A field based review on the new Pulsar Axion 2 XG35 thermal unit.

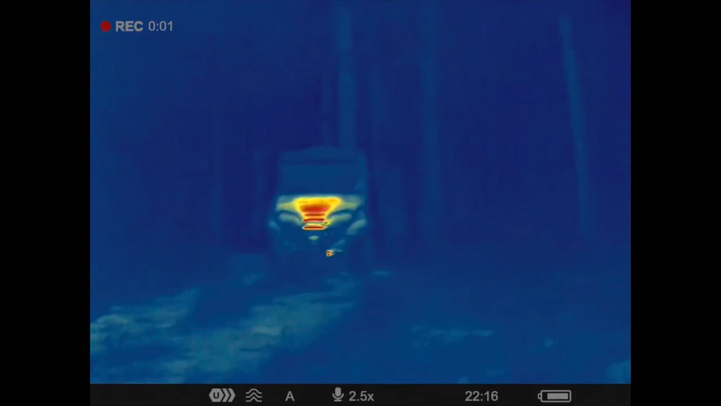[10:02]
so guys we're uh just looking through the unit now and i'm looking back up the track uh the atv so i'll do
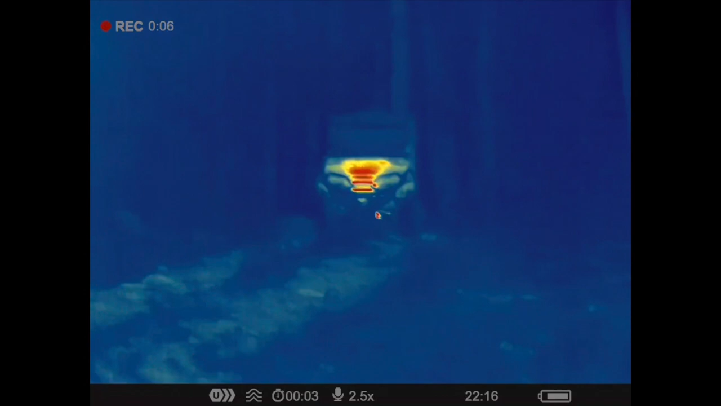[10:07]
this fairly quickly and cycle through the functions but this is the ultramarine color palette going into the main menu now so you can see there that's the amplification level so that's ultra high
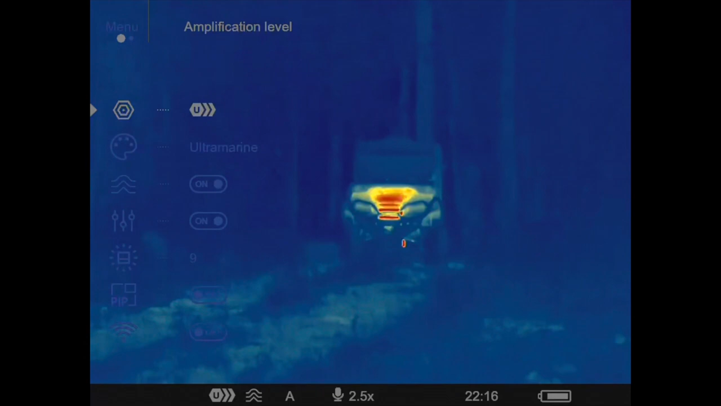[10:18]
definition we're in and then you can cycle through um the various modes and you can
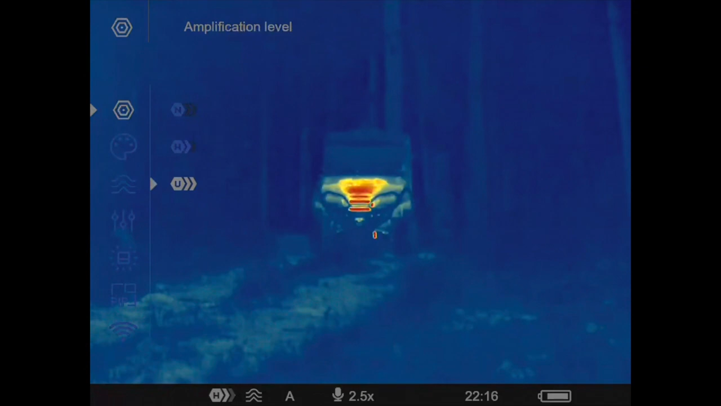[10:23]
see obviously that's changing uh the definition as we do that color palettes so
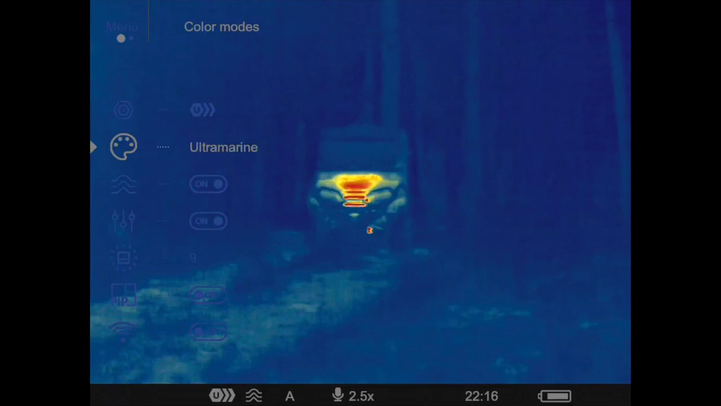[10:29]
ultramarine violet sepia white hot
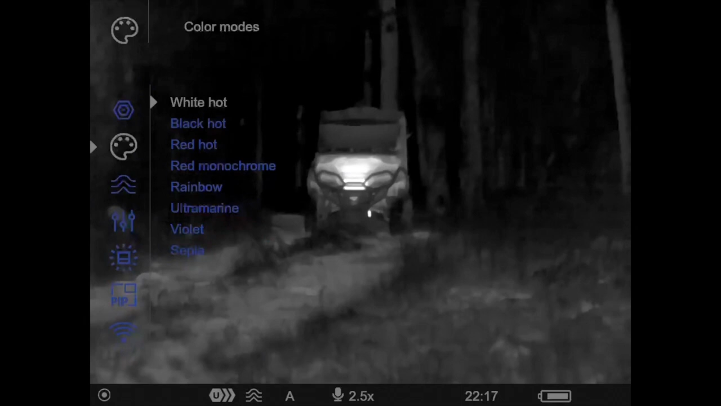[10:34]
black hot red hot red monochrome rainbow
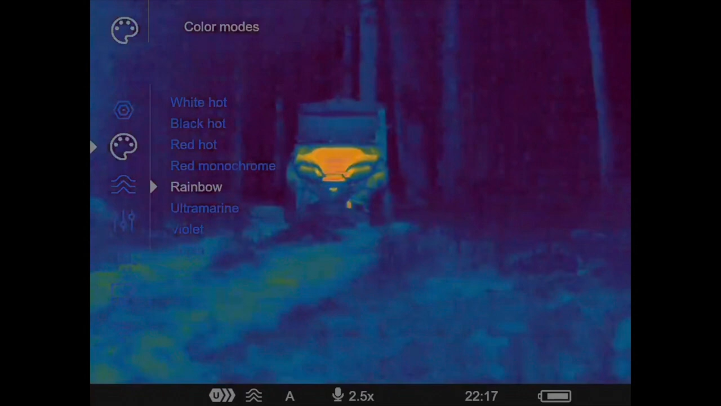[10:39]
okay that's the smoothing filter which
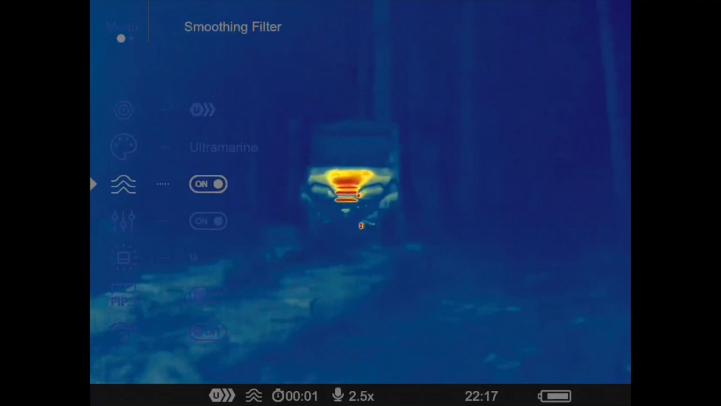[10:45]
is on at the moment and that uh that particular thing there is a user mode so you can turn that on and off
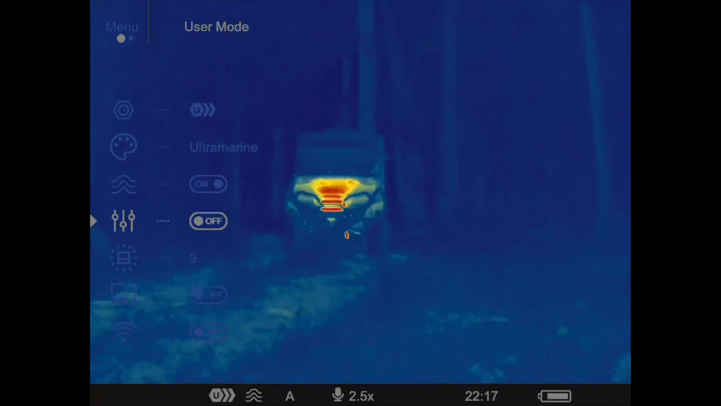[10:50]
so that pretty much puts you in standard modes um i quite like the the user mode
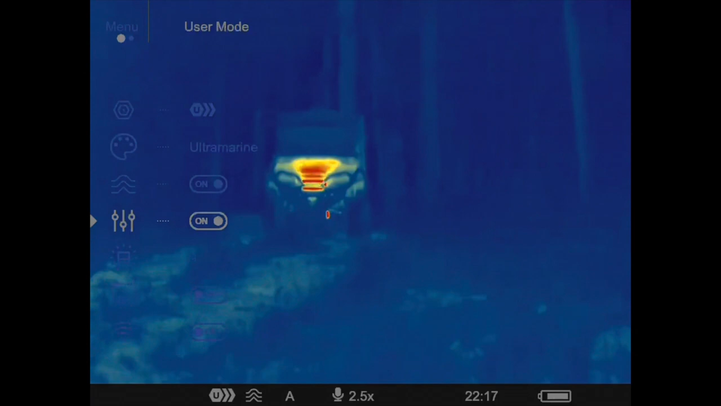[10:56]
that's the color of the icons sorry the the brightness of the icons picture in picture
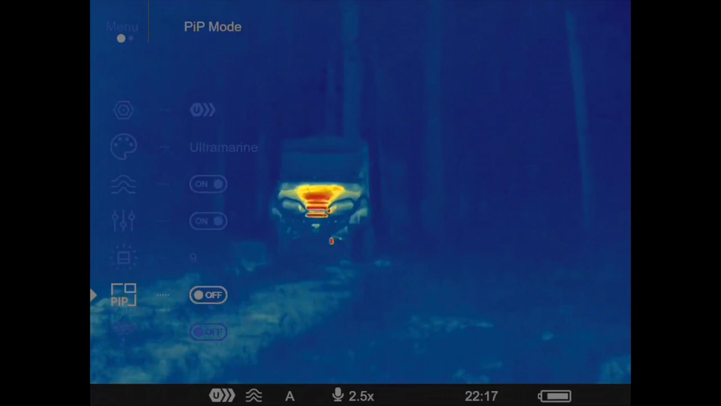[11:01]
wi-fi settings then you go through it's sorry the
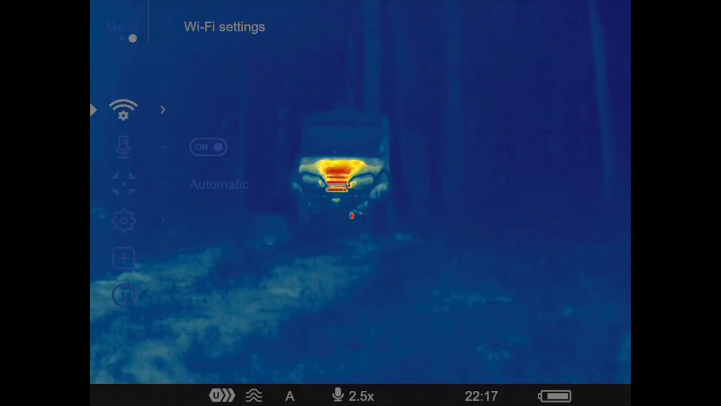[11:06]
previous one was wi-fi on that's wi-fi settings microphone um the refresh rate
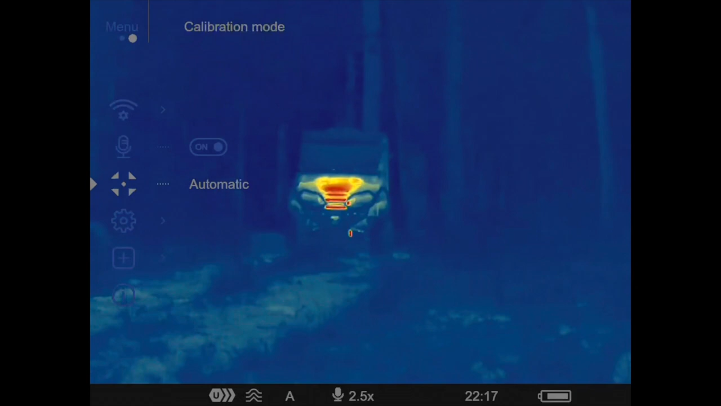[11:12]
on the unit which i've got set to automatic at the moment general settings sorry let's click on that again so yep all that general stuff there
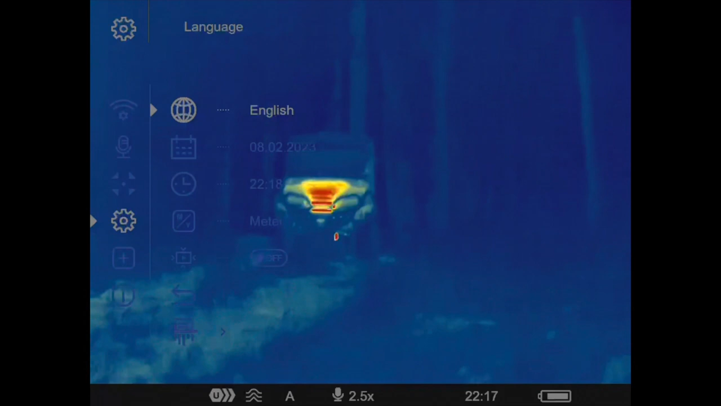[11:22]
let's get out of that
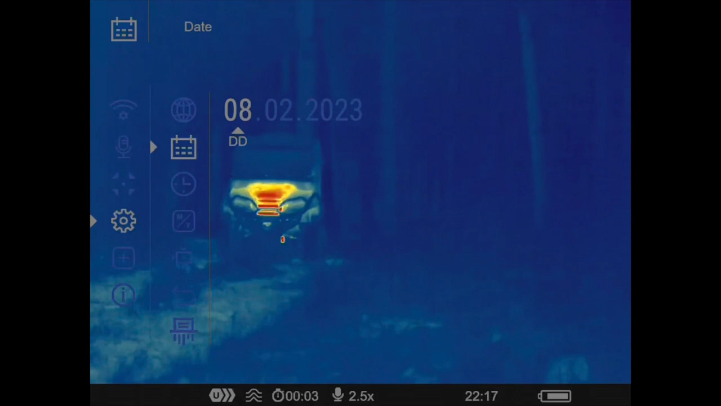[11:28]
pixel
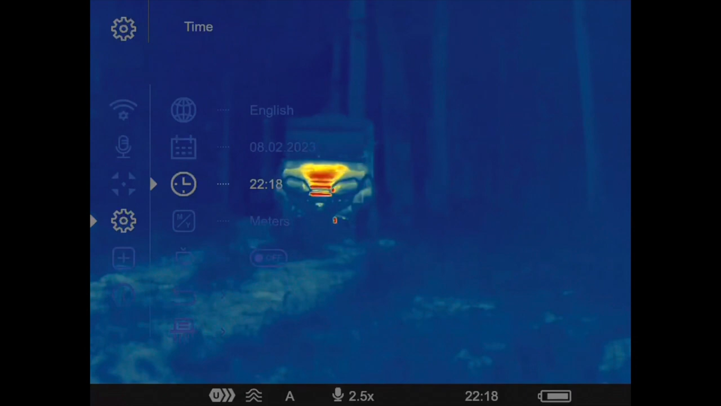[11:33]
repair and there you go so that's basically cycling through
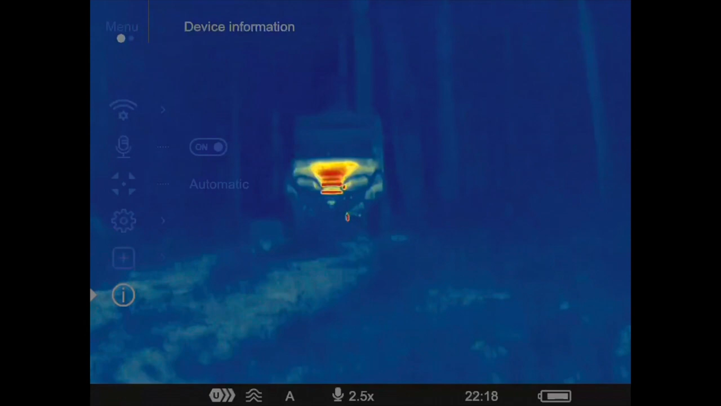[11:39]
it and as you can see obviously i'm recording at the moment but um you can record all
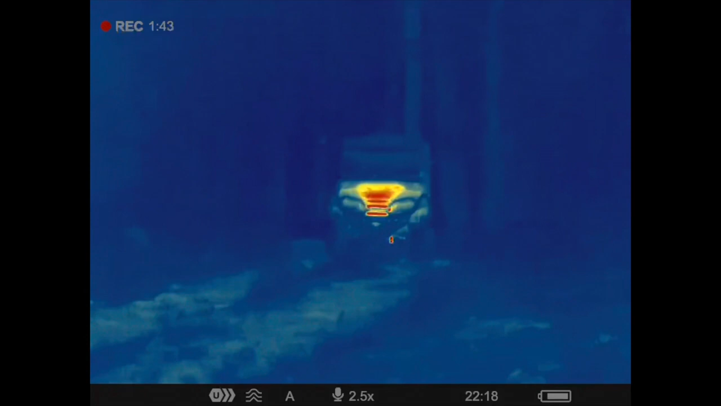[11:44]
the um you know the same stuff you can on the other unit so that's that's pretty simple to to see
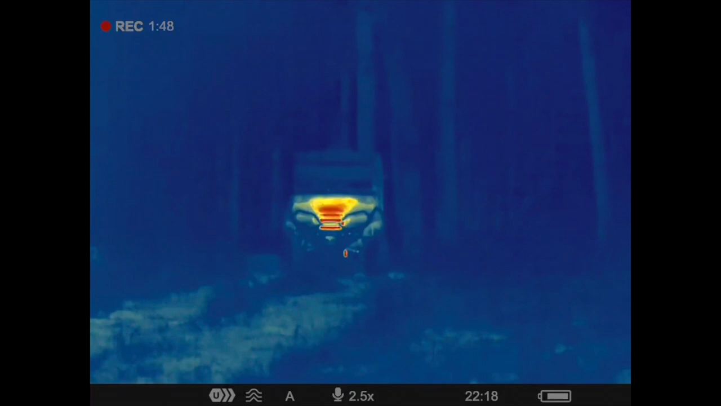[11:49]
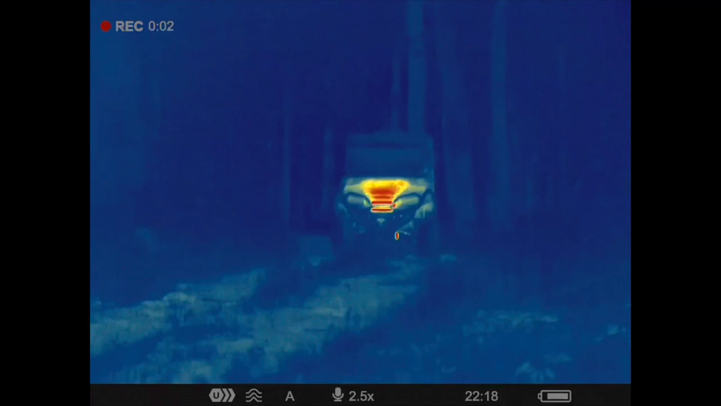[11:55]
so the other thing i'll do i'll just show you the um the zoom functions as they stand so um
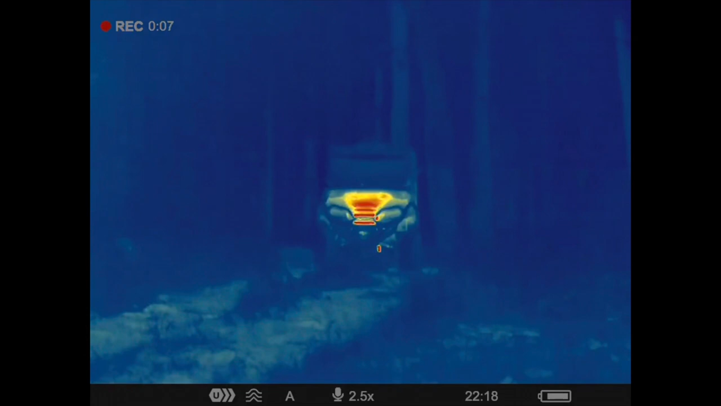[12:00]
we're in ultramarine still obviously okay so that's on five power that's
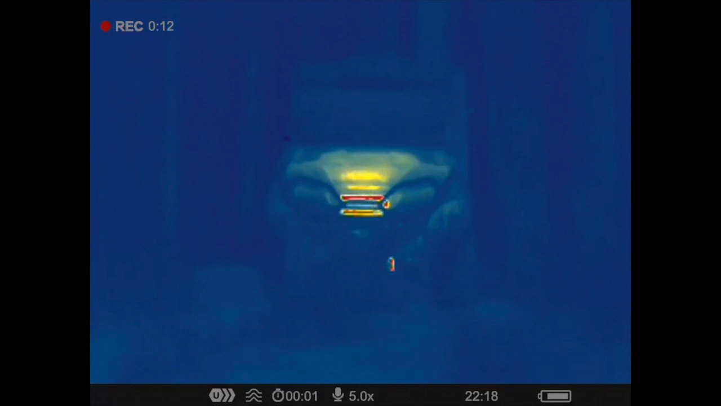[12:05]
pretty smooth for a um you know double the native magnification you can double up we're on 10
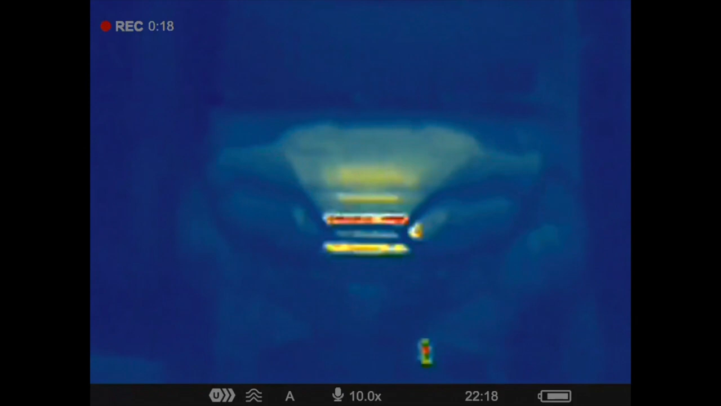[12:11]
power there and again that image is still actually pretty good for how close
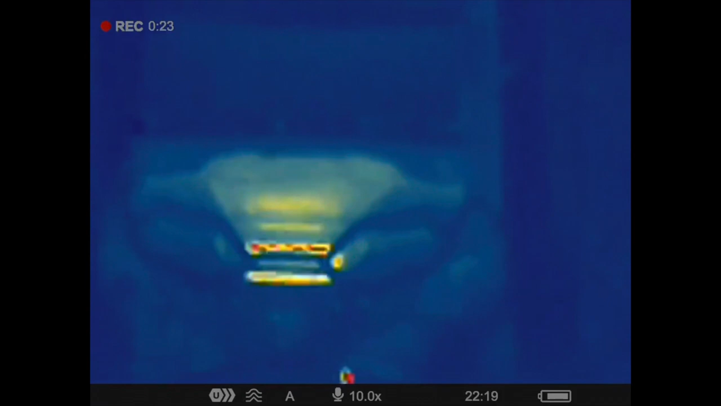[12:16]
we are to that target and i'm just zeroing at the moment obviously i'm getting a little bit more shaky because
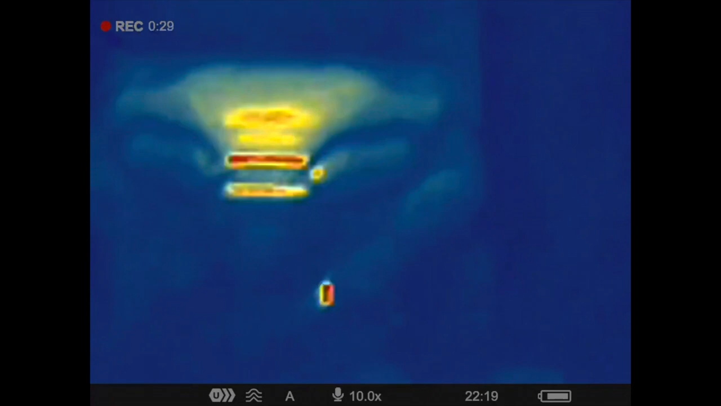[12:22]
of the higher mag level and you can get right into 20 power which i can't really see where
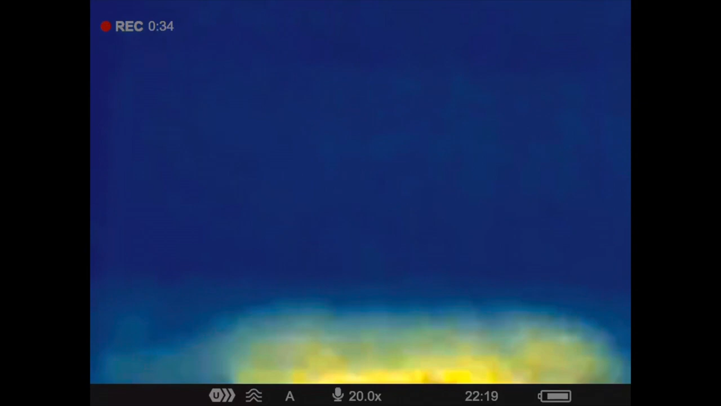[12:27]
you'd use that to be honest but you got it there if you want it so i'm only probably 45 50 meters away
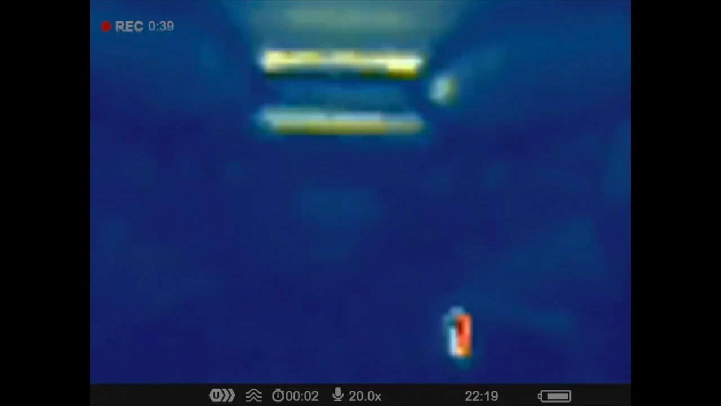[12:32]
from that so a little bit close but yeah then then back out so the
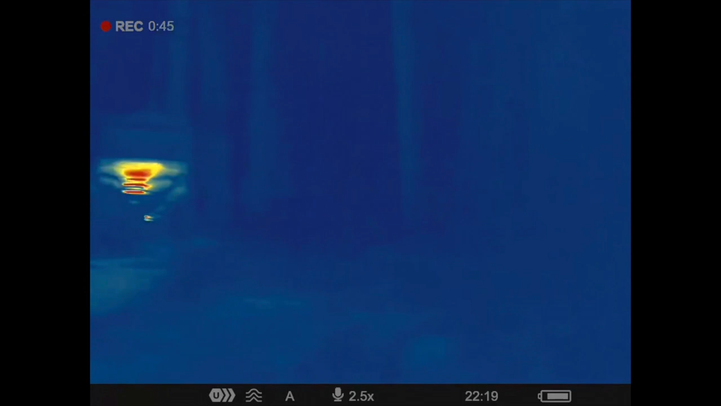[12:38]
ultramarine on on these units is really good for that sort of scanning and picking up
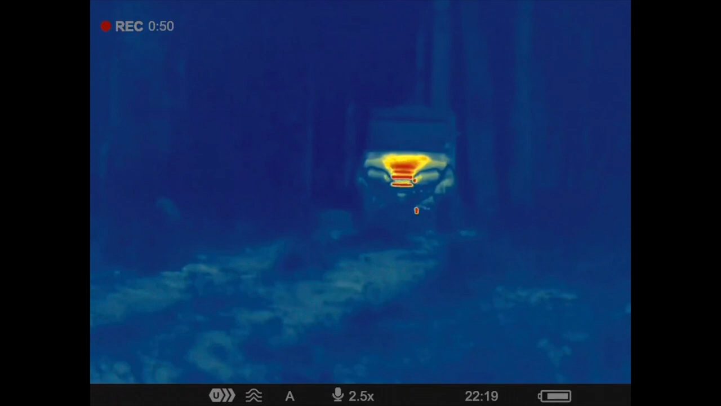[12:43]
animals you know i'm also a big fan of the uh the red monochrome yeah and
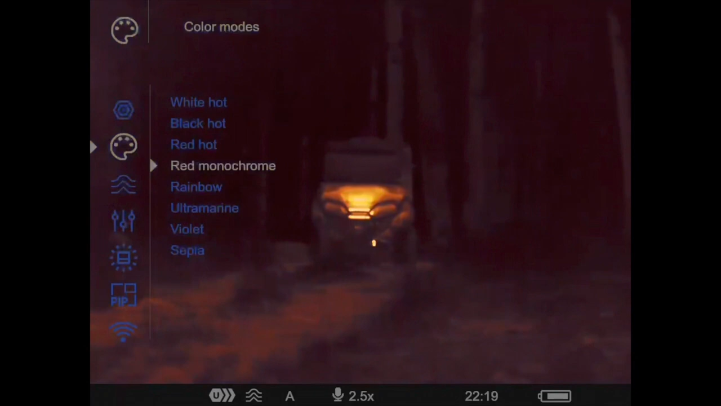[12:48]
you know i find that to be a uh a particular palette too sorry
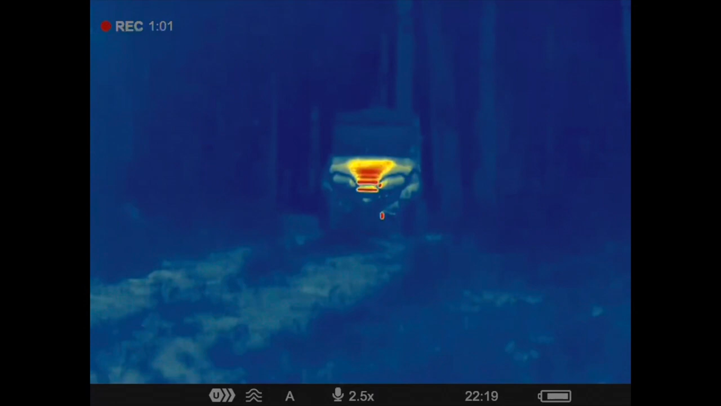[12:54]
so
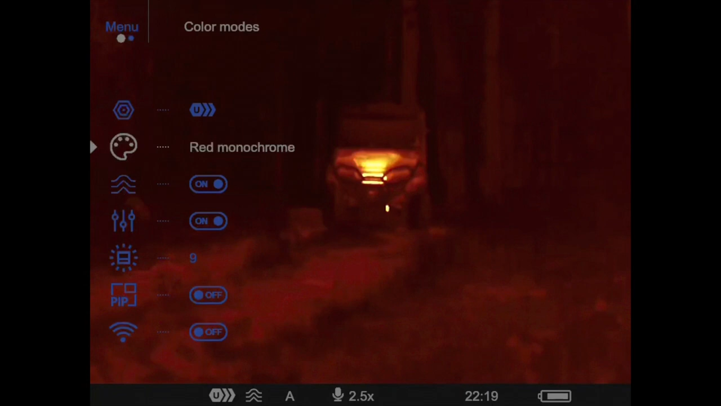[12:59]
you can see that there so again really good for taking the clutter out of your image now you're just scanning into